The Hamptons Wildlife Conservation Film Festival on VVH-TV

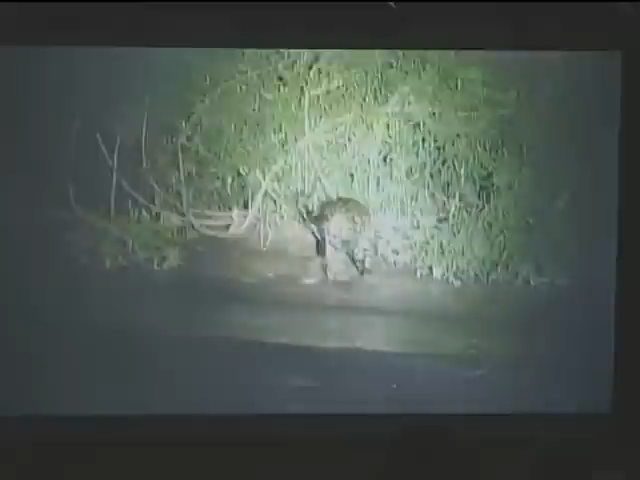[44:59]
Just as it's swimming across. There was no fear there. There was just pure curiosity. I'm like, what are you guys bothering me about?